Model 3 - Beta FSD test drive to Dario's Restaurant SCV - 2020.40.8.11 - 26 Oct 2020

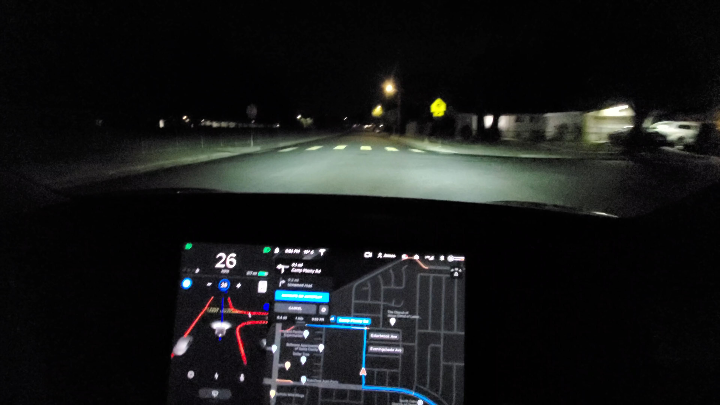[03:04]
Oh, it saw the school zone and slowed down. Not that it's in effect, but that's fine. Better safe than sorry.
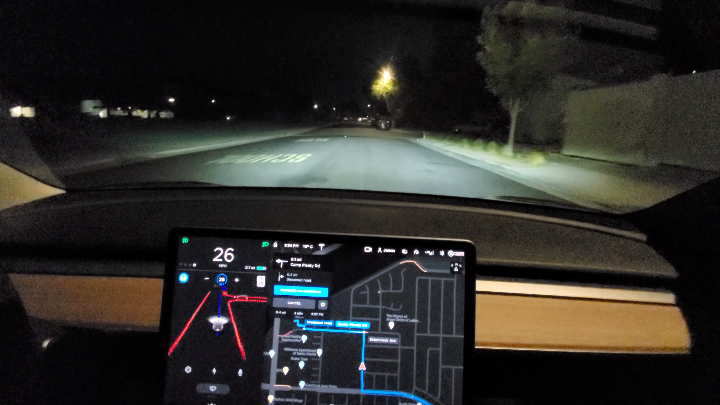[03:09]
Here's the dip. I just scraped the car. Yeah, I slowed down so it doesn't. See, it draws the middle lines. See it? Even though there's no middle line. It's learning the middle lines. Yeah, that's just starting.
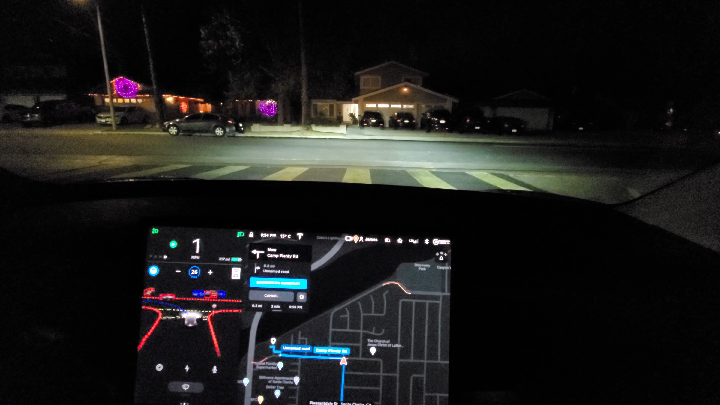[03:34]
It's just getting a better view. It's all clear, so I'm letting it do its thing here. Oh, I've got a car coming up behind me. I gave it a little nudge.
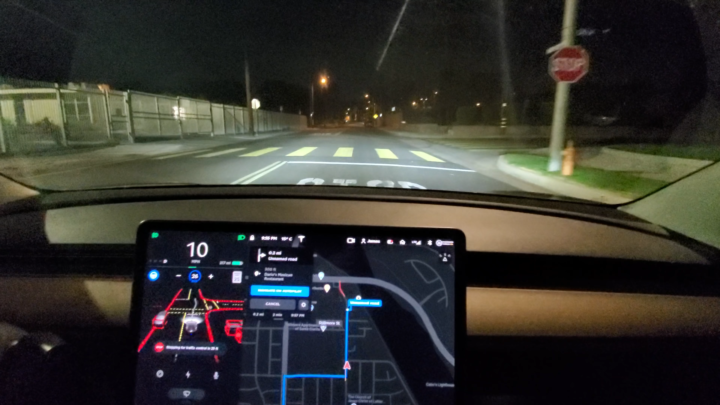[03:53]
I didn't nudge it that time. That's all FSD. But we'll let it turn into the restaurant here. This will be interesting. Okay, the car's gone behind me, so I don't know. In 500 feet, turn right.